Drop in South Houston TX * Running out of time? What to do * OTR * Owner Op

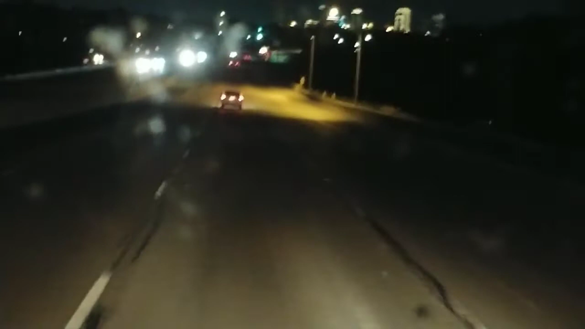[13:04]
we need to get on the right hand lane drive to get on 35. it's up here a ways we did have a pretty good view of the building of the downtown skyline
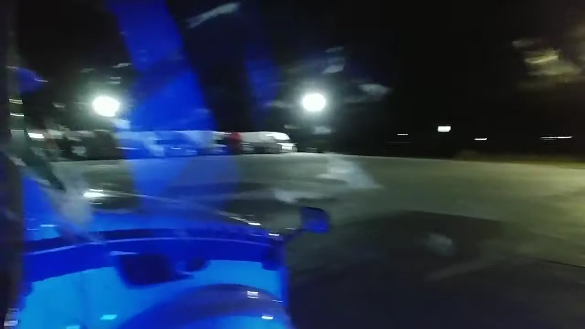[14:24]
but uh yeah they built a uh extra parking lot over there and you know people can park in the front right there too there's
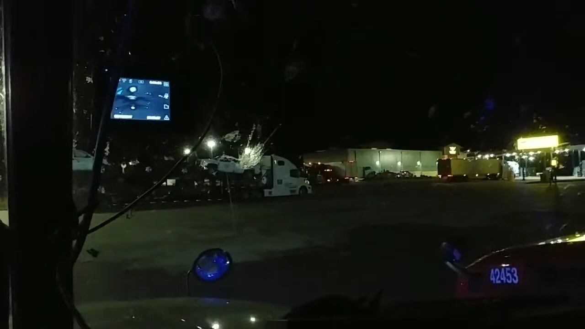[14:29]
room for about six six trucks plus this one long row at the entrance so that makes it a lot better i'm glad they built that extra parking over to the left and now they're starting to uh make meals after they close so i just went in there i knew i wasn't